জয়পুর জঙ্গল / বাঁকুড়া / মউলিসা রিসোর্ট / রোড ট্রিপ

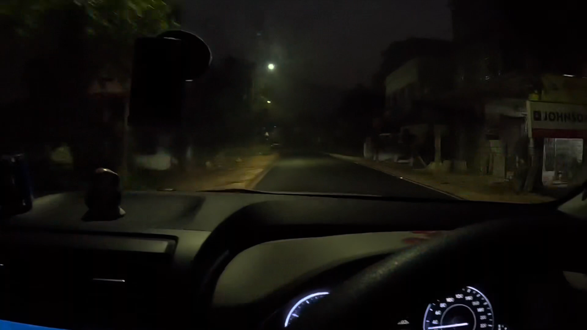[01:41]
ঘড়িতে এখন 5:28, যা স্টার্ট দিলাম।
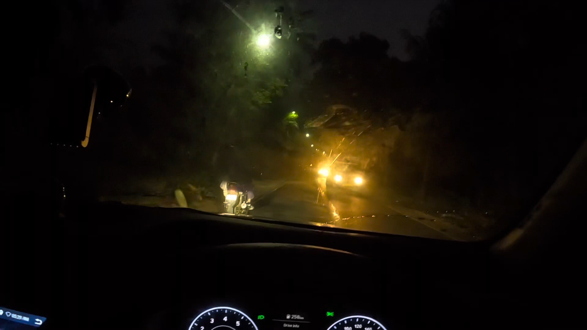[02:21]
তারপরে আমরা সেখান থেকে হয়ে রওনা দেব আমাদের ট্রিপের উদ্দেশ্যে।
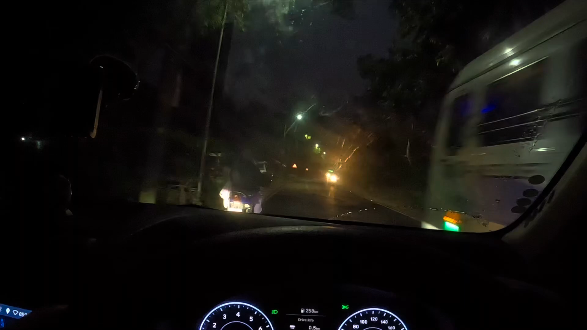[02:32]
তো আশা করি আধ ঘন্টা 30 মিনিটের মধ্যে পৌঁছে যাব কাঁথি। চলুন দেখা যাক, এখন দীঘার নাইট সার্ভিস বাসগুলো এখন সব ঢুকছে ভোরের দিকে।